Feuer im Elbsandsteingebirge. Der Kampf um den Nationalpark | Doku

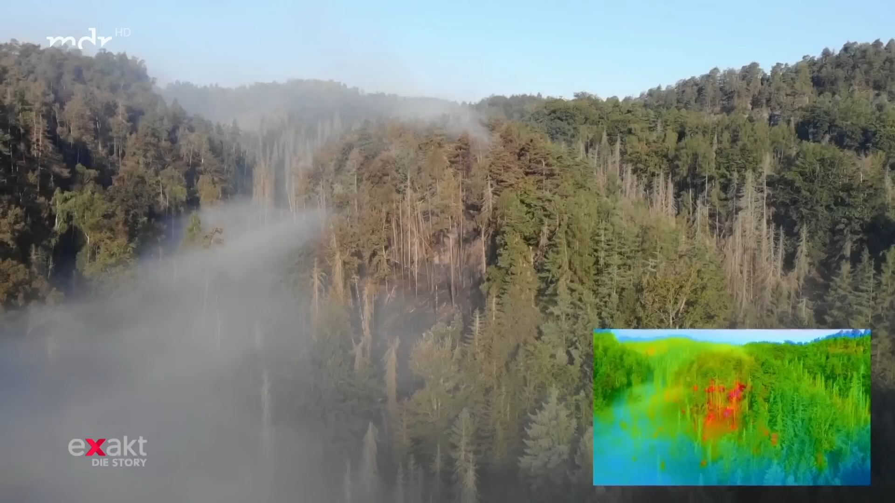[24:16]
Scheint ein Brandherd gelöscht, flackern kurze Zeit später neue Glutnester wieder auf, wie man im Wärmebild gut sehen kann.
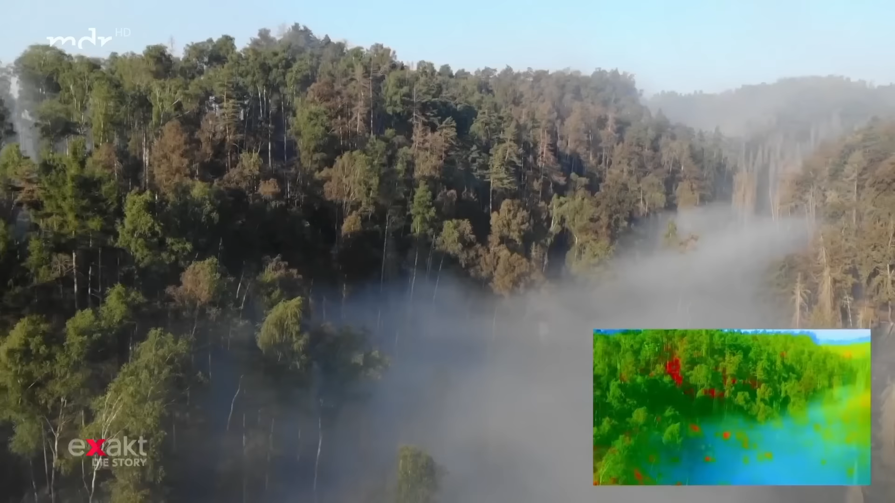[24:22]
Das Glutnest an sich ist deshalb tückisch,